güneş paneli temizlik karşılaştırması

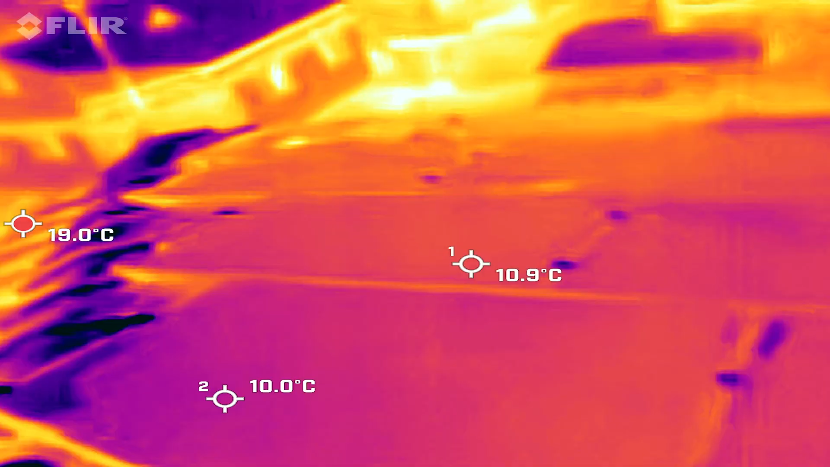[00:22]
Bir tane kirli bir tane temiz panelimiz olacak ve yüzdesel
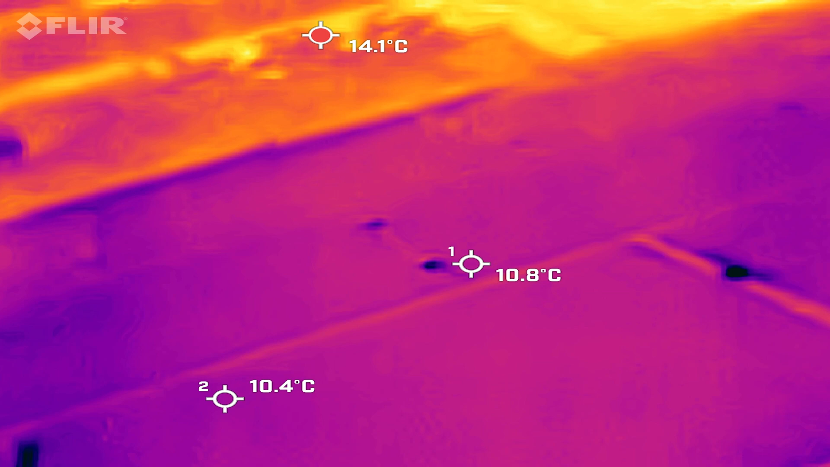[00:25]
olarak bu temizliğin ne kadar etkili olduğunu size rakamlarla anlatmaya çalışacağım.
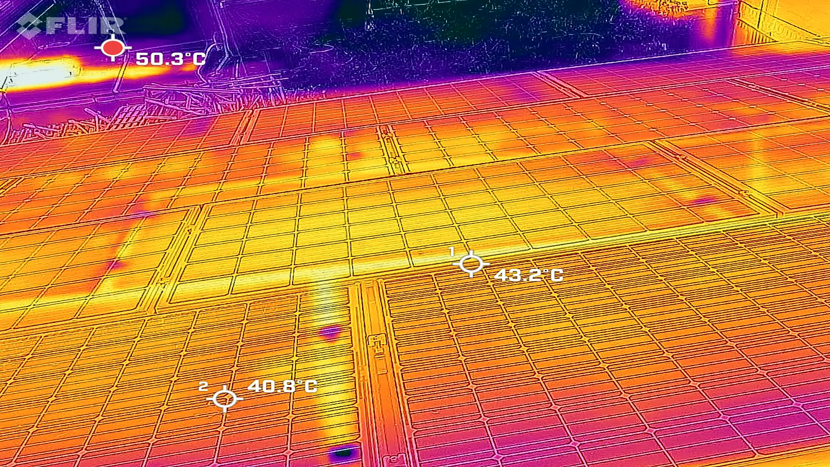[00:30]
Öğlen saatlerinde gördüğünüz gibi çok ciddi bir sıcaklık var.